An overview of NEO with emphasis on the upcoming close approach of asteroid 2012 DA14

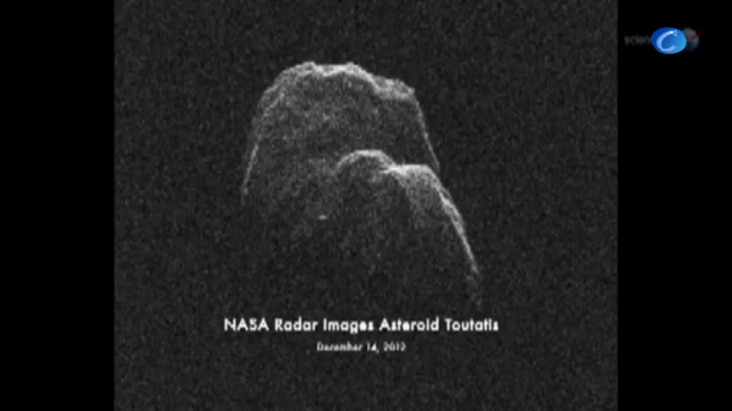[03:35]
A key outcome of the observing campaign will be a 3D radar map showing the space rock from all sides.